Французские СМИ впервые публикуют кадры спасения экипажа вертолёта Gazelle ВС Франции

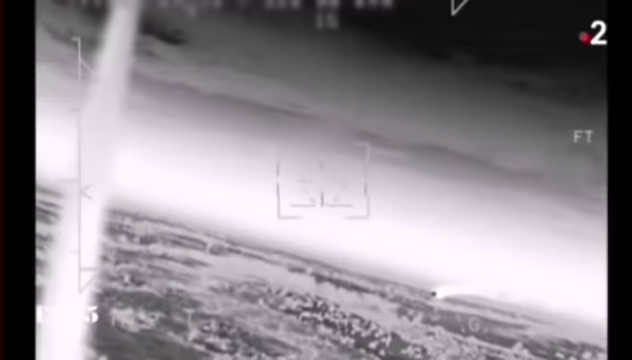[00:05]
Dans le champ de vision, j'ai la gazelle et je vois une boule de feu.
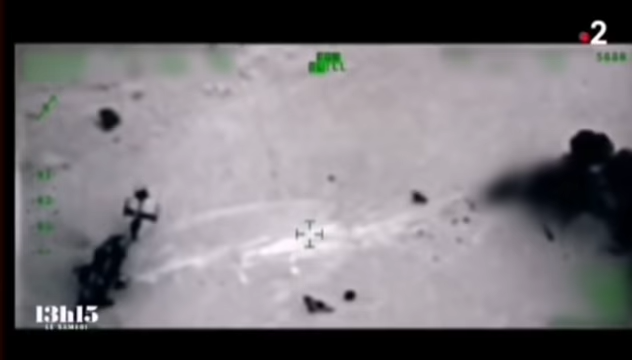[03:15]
Ils n'ont que très peu de temps avant que l'ennemi ne vienne les abattre. Max, le tireur d'élite, est le moins blessé des trois.
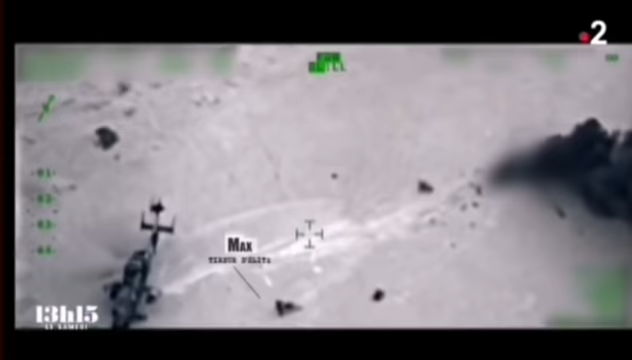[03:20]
Il tire Adrien vers le Tigre. Kevin, le chef de bord, incapable de marcher, ne peut que rouler sur lui-même pour s'éloigner de l'hélicoptère sur le point d'exploser.
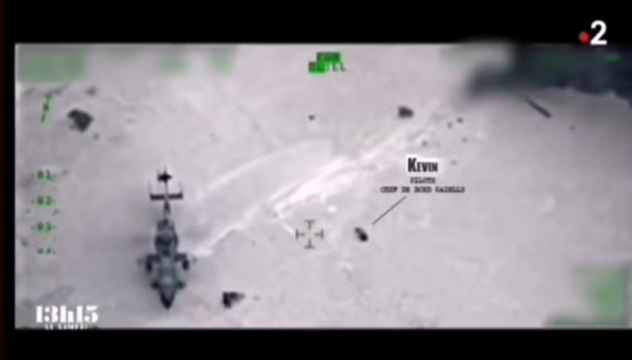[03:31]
En premier lieu, j'ai pris Adrien parce que c'est celui qui était le plus mal en point.
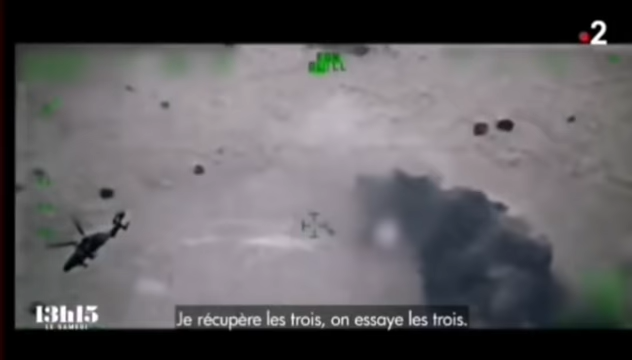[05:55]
La scène a duré moins de 6 minutes.
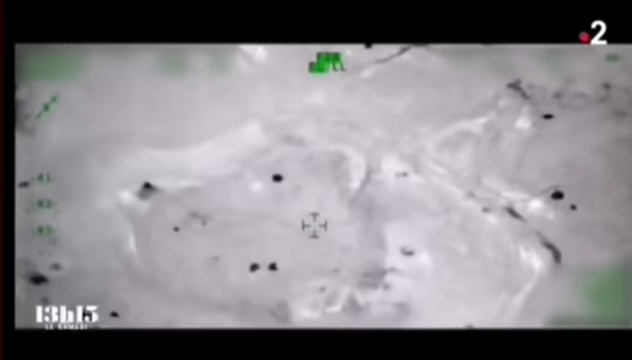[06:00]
Ils sont tous les 3 sur la machine, avec simplement Kevin qui est sécurisé par une ligne de vie.